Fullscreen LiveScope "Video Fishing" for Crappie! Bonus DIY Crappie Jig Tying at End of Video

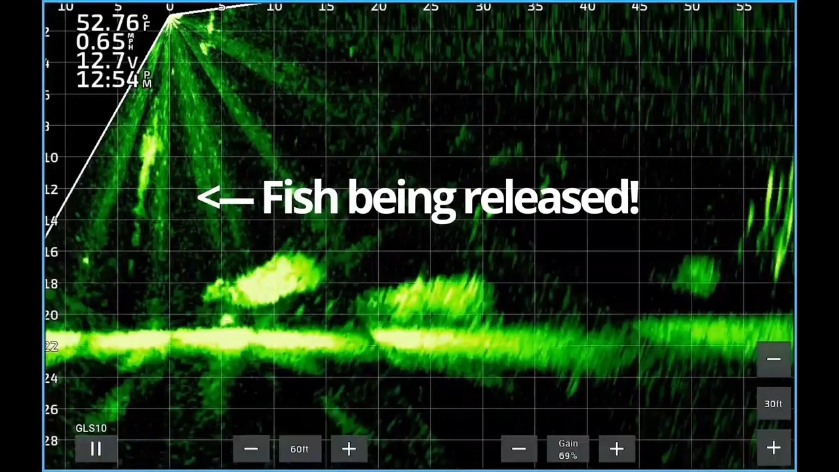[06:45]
On screen: water 52.76°F, speed 0.65 mph
On the left side of the screen you see the bubble trail where the fish was released swimming down to the bottom.
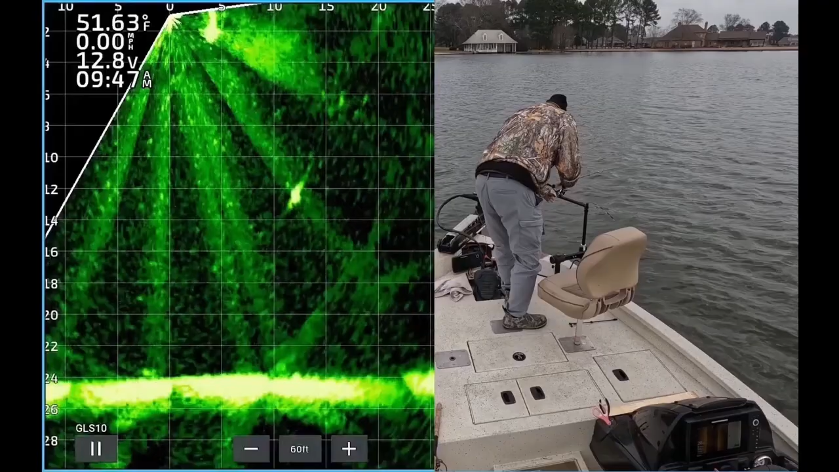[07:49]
On screen: water 51.63°F, speed 0.00 mph
There you see the jig coming down to him. He's just not interested in it. I had cast the same jig to several fish with the same response. So it's generally a good indication that a change is needed.
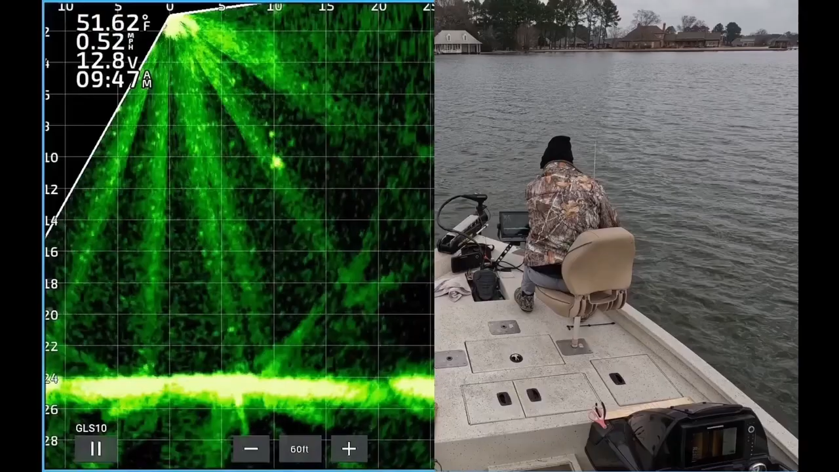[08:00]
On screen: water 51.62°F, speed 0.52 mph
This fish just was not interested.
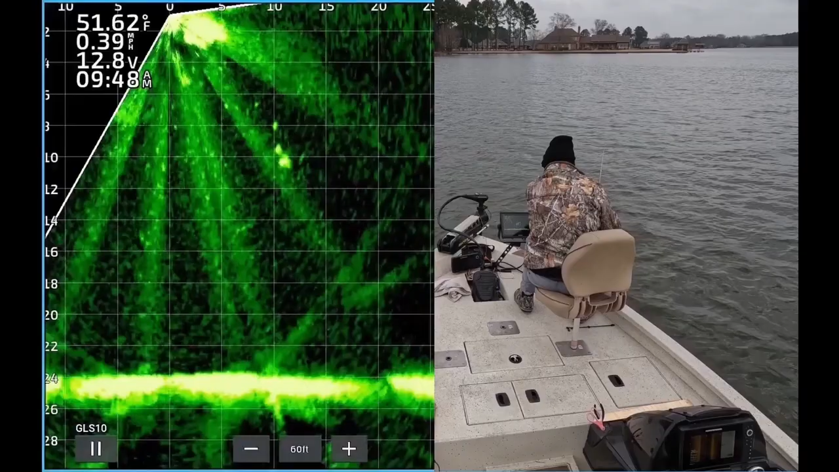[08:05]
On screen: water 51.62°F, speed 0.39 mph
He's about to swim away.
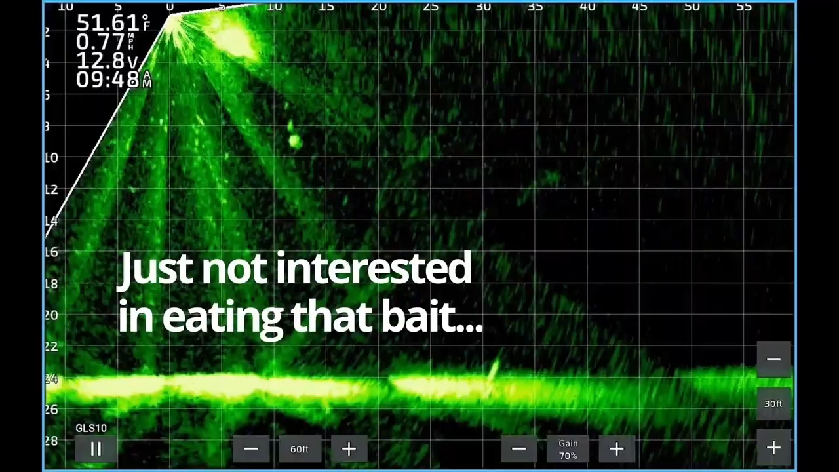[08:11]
On screen: water 51.61°F
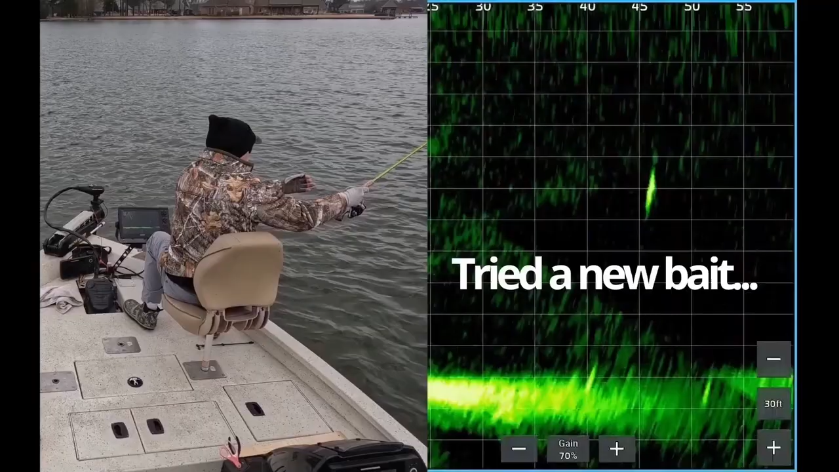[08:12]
So I tried another lure. Tied on a new bait. And this is my first cast. You can see the fish wasn't interested. I actually got five different shots at this same fish without a bite. So here I am about to cast the second time to the fish. See the jig dropping down on top of him. Wasn't interested. Here's a third cast.
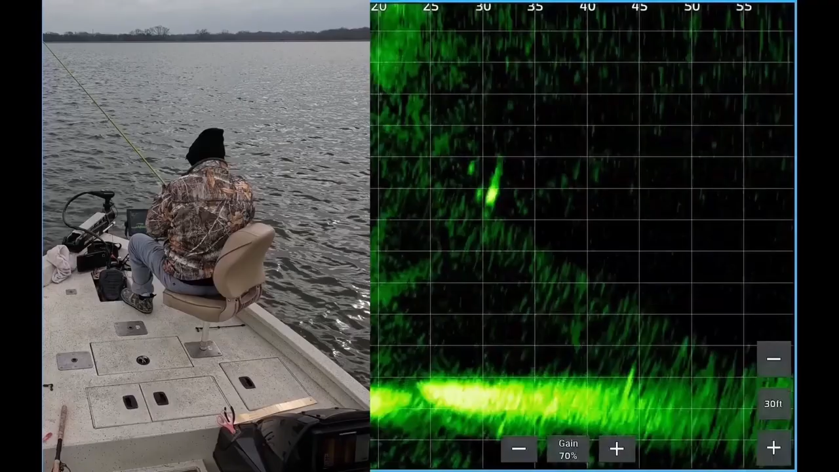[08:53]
Now the fourth cast. Kind of overshot at that time. Right on top of him. Kind of takes a look at it. He's following a little bit. The fish just would not commit. At that point I was using a pure white crappie magnet trailer. After this cast I changed to the monkey milk and started getting bit right away. So here's the fifth cast. And he is not interested.